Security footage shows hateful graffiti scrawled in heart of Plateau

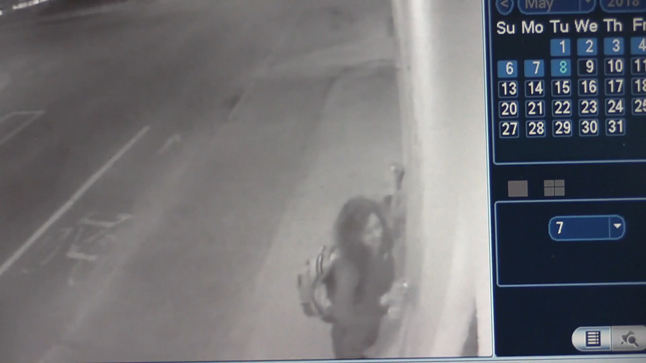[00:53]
especially looking at the camera at the front of the building, the writing, the person completed the graffitis, wasn't happy about it because they left and came back and put a heart. Maybe they didn't want people to think it was anything not extreme, but not as bad as the message the person wanted to show.